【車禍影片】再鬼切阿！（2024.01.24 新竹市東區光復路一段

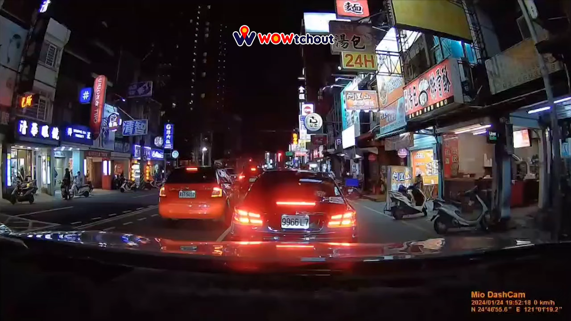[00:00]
是怎么就轮胎？你看，你看， 哦、 我刚才讲了，我刚才还讲说他会被撞。 怎么就轮胎？你看，你看，我刚才讲了，我刚才讲说他会被撞。 谁让会被撞？ 我刚才就讲说是怎么轮胎 撞，而且都不看的。 对，这行车记录器保存下来。 哇，我被撞了。